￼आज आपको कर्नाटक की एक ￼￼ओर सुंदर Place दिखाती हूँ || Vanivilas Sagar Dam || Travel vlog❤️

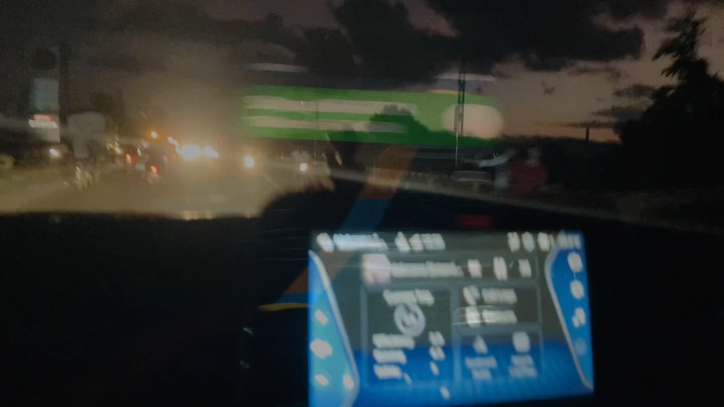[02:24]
तो अंधेरा हो गया है बिल्कुल और गाने लगे हुए हैं गाड़ी में।
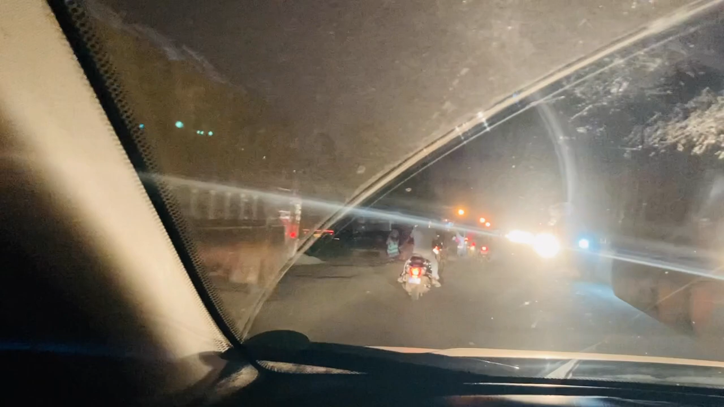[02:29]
तो रात का ना ऐसे बहुत बहुत अच्छा लगता है, पता है रात को जैसे लॉन्ग ड्राइव पे जाओ ना,
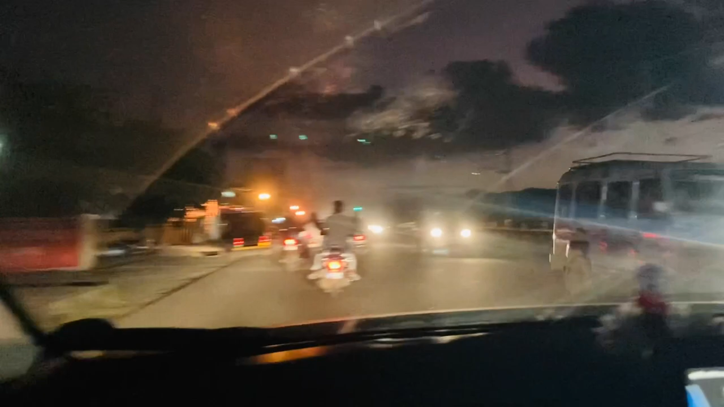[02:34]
तो और ऊपर से जहाँ ट्रैफिक ना हो वहाँ पे तो और भी ज़्यादा अच्छा लगता है,
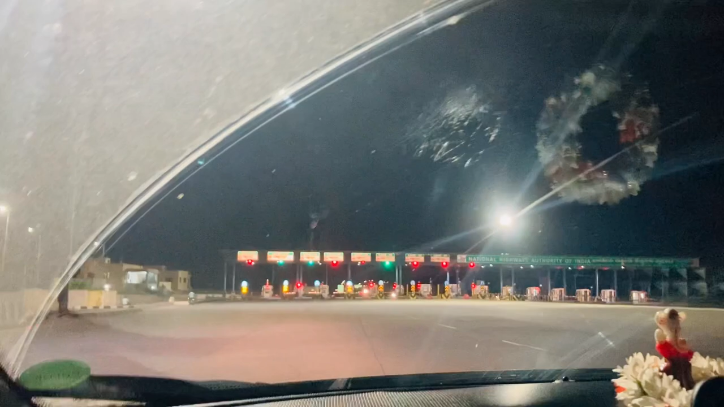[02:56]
और ये सामने आ गया टोल टैक्स,
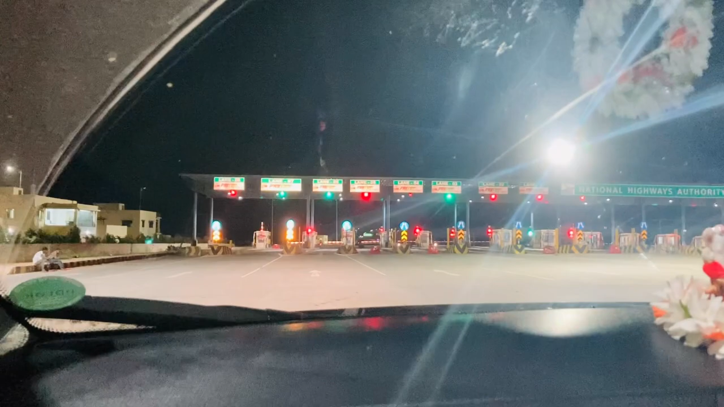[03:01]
और इसके आगे तो इतना सुंदर हाईवे है ना, मतलब ये देखो कितना सुंदर हाईवे है, यहाँ पूरी लाइटिंग लगी हुई है और ये पूरा चले केरे तक ऐसा ही है, और बहुत बहुत बहुत सुंदर लगता है जब यहाँ से,